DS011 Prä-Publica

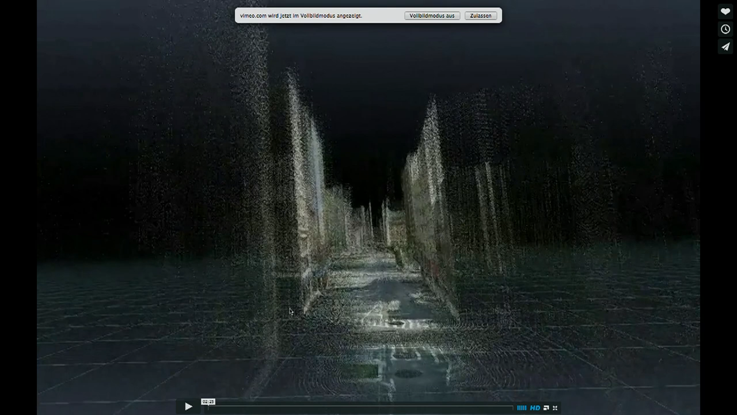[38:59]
Da hat jemand, wenn ihr Google Street View, kennt ihr alle,
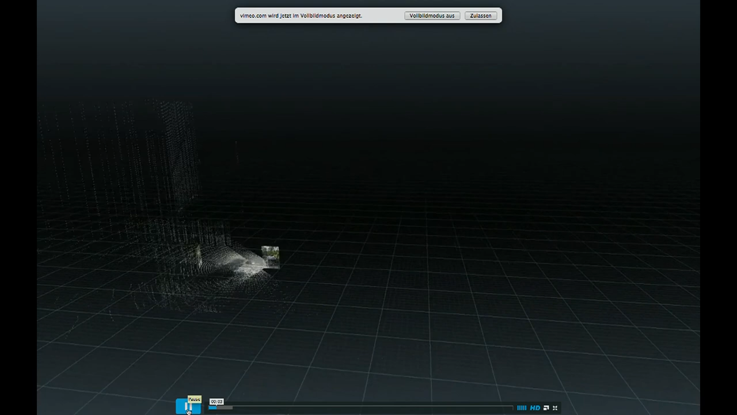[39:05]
das hat eine sogenannte Depth Map, also die, da ist sozusagen eine Tiefeninformation drin enthalten.
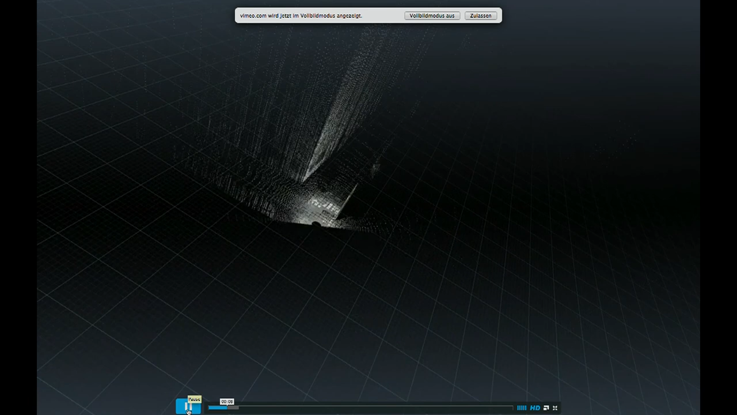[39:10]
Also wie weit entfernt ist die Oberfläche eines Hauses von deinem Standpunkt aus? Moment, nur mal, wie weit ist die Oberfläche eines Hauses entfernt von deinem Standpunkt?
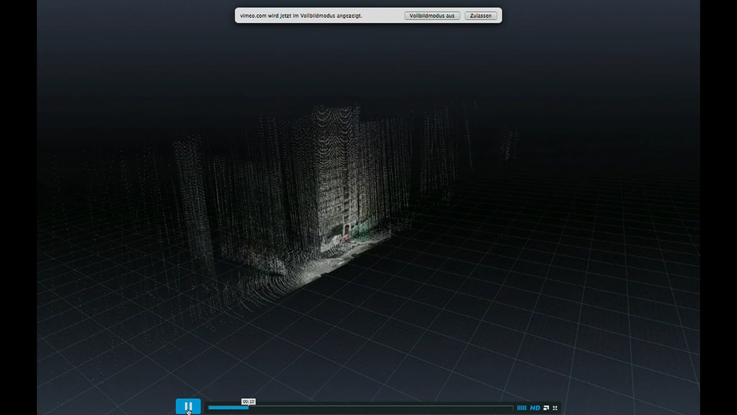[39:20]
Also die benutzen ja auch LiDAR, das ist so ein Radarsystem, um das abzutasten. Und der benutzt, der, die das, wer auch immer das gemacht hat jetzt,
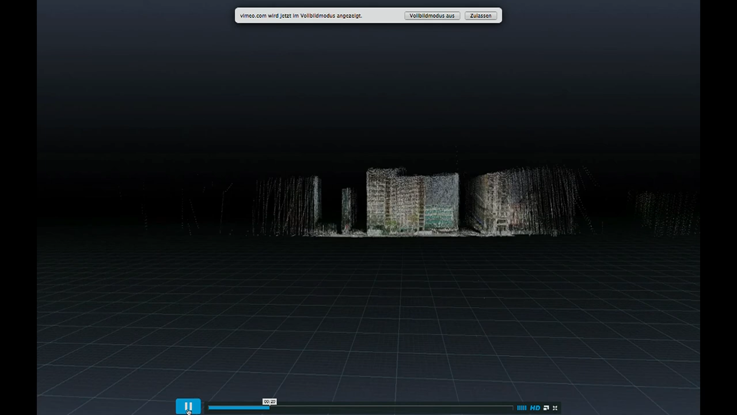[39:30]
die Person hat eben die mal diese Daten ausgewertet und macht da sozusagen ein 3D-Modell dann einfach draus.
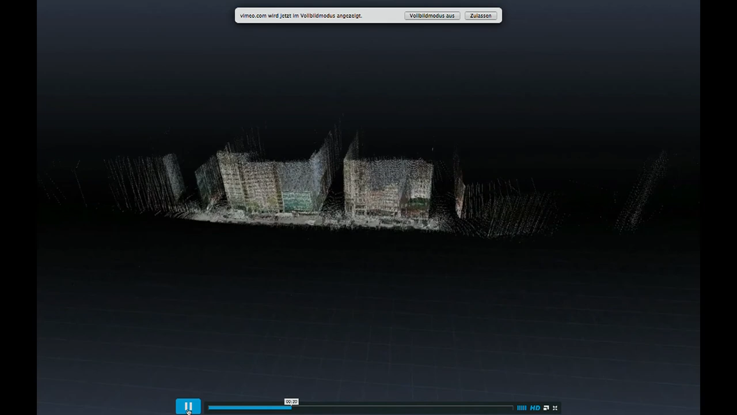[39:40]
Und fliegt sozusagen, dann kannst du durch diese Straßenzüge fliegen. Er macht sozusagen aus den Fotos ein 3D-Modell.
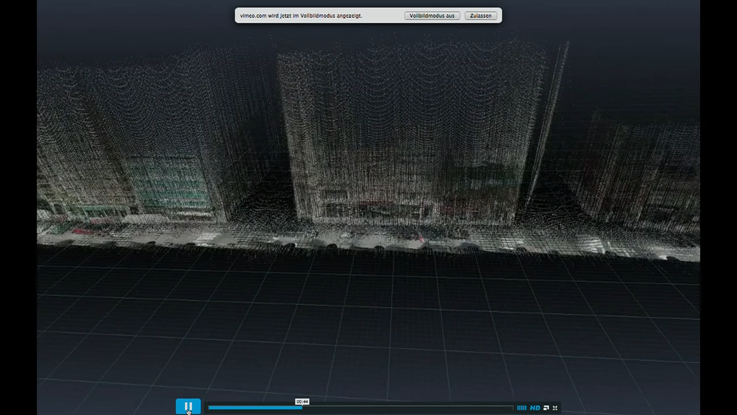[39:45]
Ja, aber macht das nicht die Maps, Google Maps auch schon?
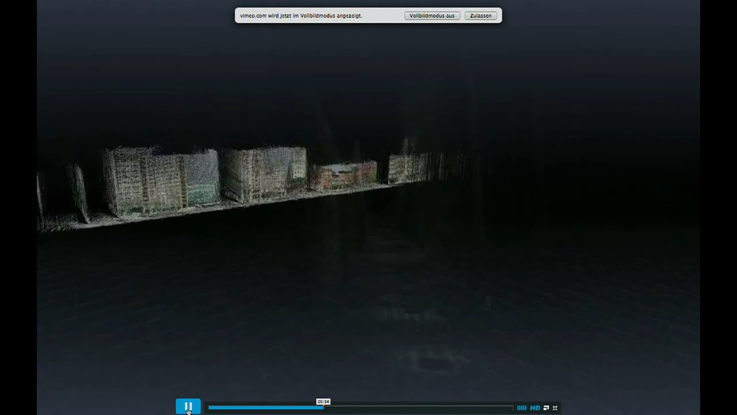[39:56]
Inwiefern? Machen die nicht auch? Haben die nicht auch so ein 3D-View? So? Spinne ich da jetzt? Ja, aber du kannst dich da nicht sozusagen nicht so, bei Google Earth kannst du das machen. Ja. Genau, aber hier finde ich interessant, dass es halt eben jemand, der nicht zu Google gehört, offenbar auch machen kann.
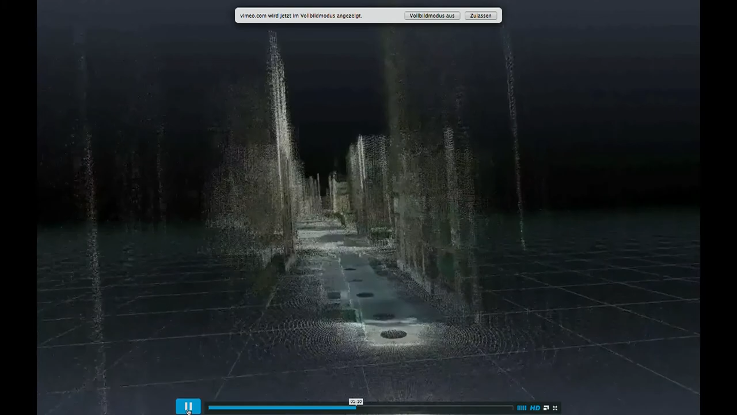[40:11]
Okay, und das hat dazu noch einen ziemlich Artifati-Appeal. Ja, das ist so eine sogenannte Point Cloud, also Punktwolken.
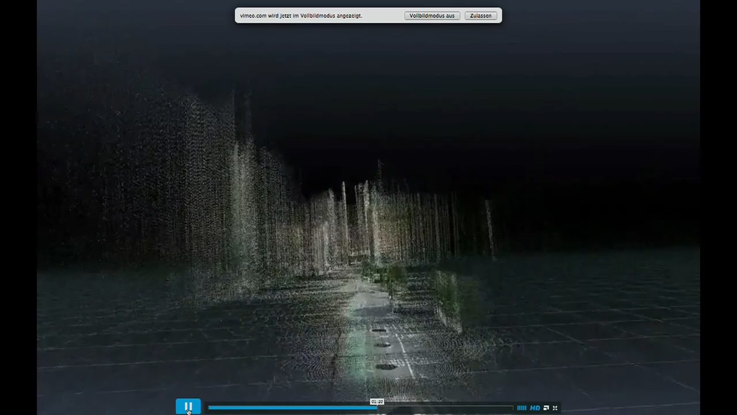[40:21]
Das sind sozusagen die Dinger, die dieses LIDAR, dieses Radarsystem sozusagen aufnimmt. Das ist halt schon sehr jetzt eben, wenn man so will, Datenporno, aber ich glaube, du kannst ja eine spannende Sachen machen.